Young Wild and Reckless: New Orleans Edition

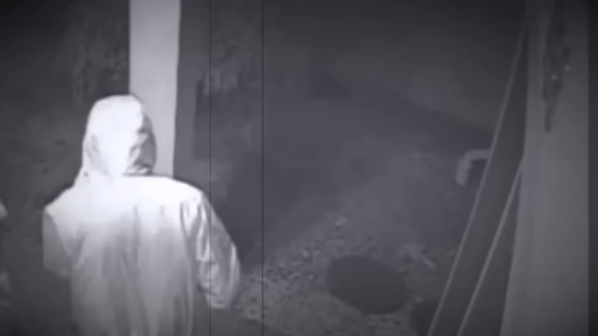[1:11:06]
Jigger would order Mandel to the floor. Unwilling to give up without a fight, Mandel would refuse.